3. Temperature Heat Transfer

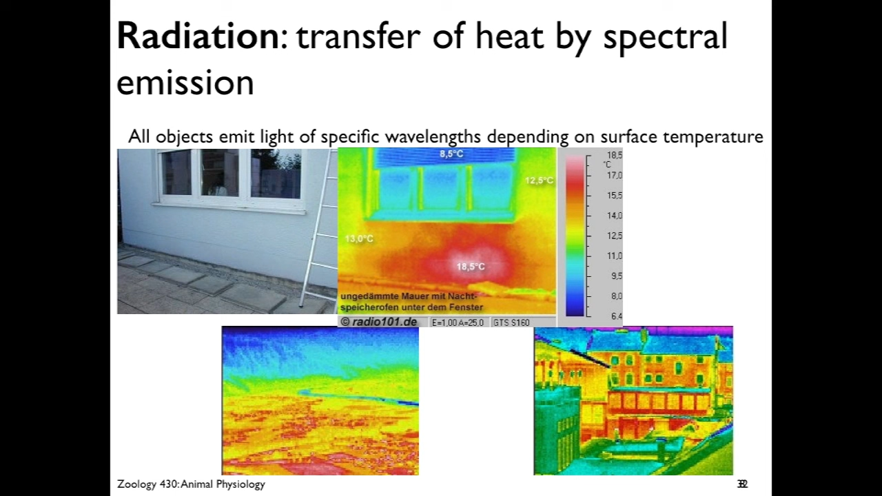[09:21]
Okay, and so different surfaces are going to have different temperatures and they're going to radiate different wavelengths of radiation. It's pretty cool. So this is what a city looks like on the bottom left here. And on the right, a different view of a city of the face of buildings. Well, also happens in animals. So here's some lizards on a hot rock. And you can see that the rocks they're sitting on are very, very hot. Talk about nice, warm place to lie down. Um, they're really hot and they're heating up by sitting on them.
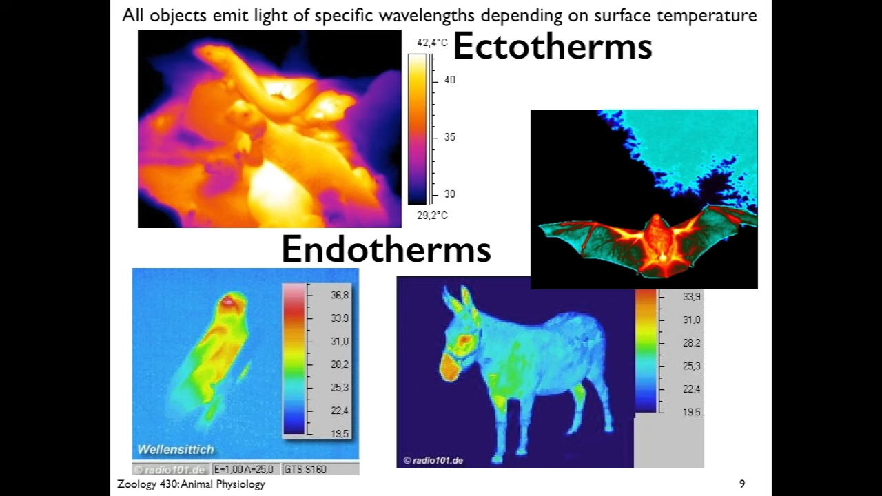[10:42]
I think you see that the environment is way colder, but the bat is hot and you can see that the muscles, the flight muscles involving the limbs are hot. Really cool. Okay. So everything out there emits spectra, but of course,